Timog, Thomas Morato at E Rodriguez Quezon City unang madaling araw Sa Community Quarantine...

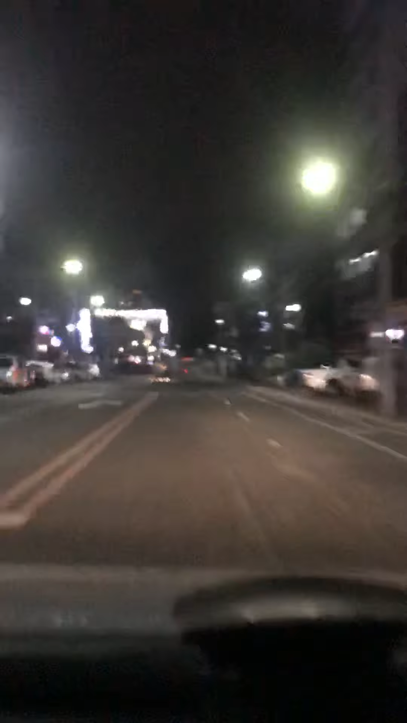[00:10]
Ito ang It's already 2 o'clock 2.21 Ng mudaling araw March 16 Monday Ito yung sitwasyon ngayon sa Sa Timok Nag-creep kasi ako ng Samyang noodles At merong Korean house na 24 hours Papuntang Delta
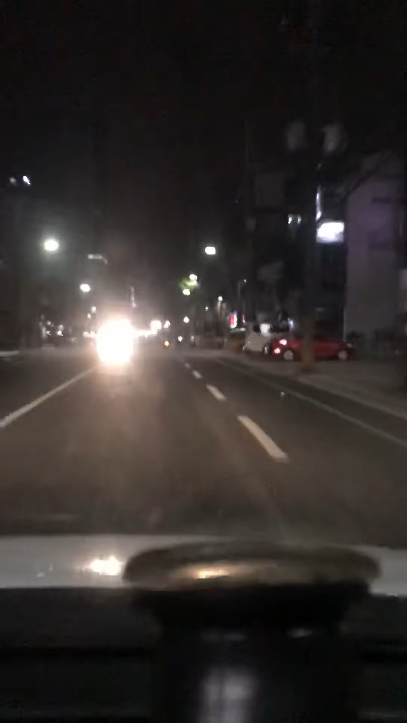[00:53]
Usually Kapag ganitong oras Madaming tapang tao Dito sa Timok
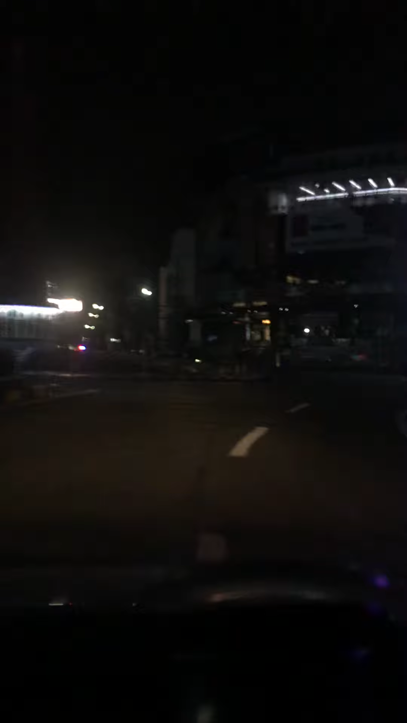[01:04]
But because of This virus Nagmistulang parang ghost town Ang kabuuan Ng Timok At ngayon ay nasa ito Mas maraton na tayo You see Isang motor lang Parang feeling ko grab food pa to Na Ayan Grab food Malamang siguro
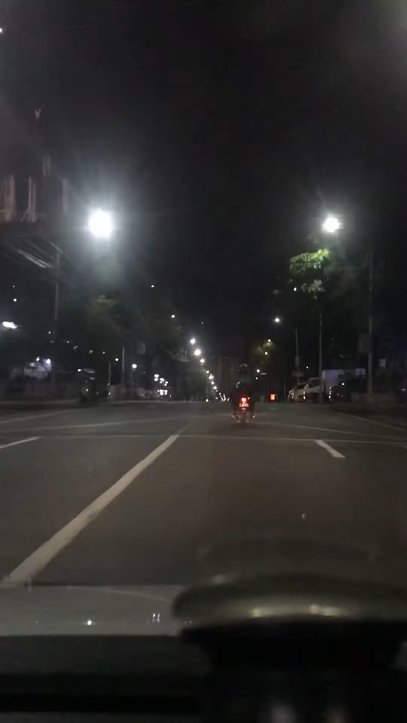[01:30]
Na Nag-gutom din Nang Nag-order sa kanya And you see Isang Isang sasakyan pa lang Ang nasasalubong natin At yun Pangalawa That's taxi Sa kahabaan Ng Nang Tomas Morato Eh wala ng tao Sa labas Di isa Wala ng tao Talaga
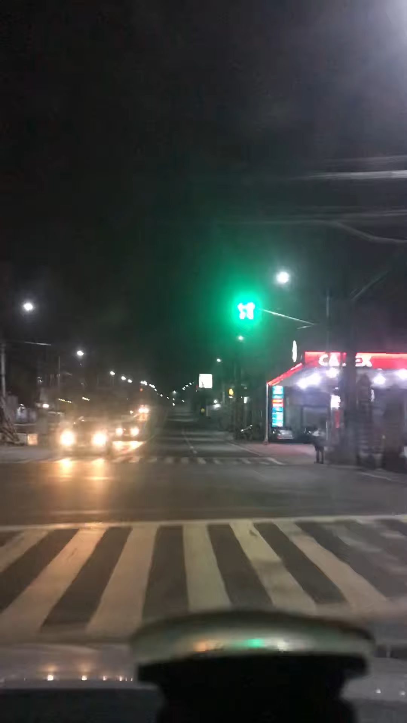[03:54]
Magkonti pa rin ito As compared Sa dating Dating sitwasyon Nang Nang Nang Maynila At Nang Timo Ito mas marato At I Rodriguez In particular So there Dito ngayon Wala na talagang Katao-tao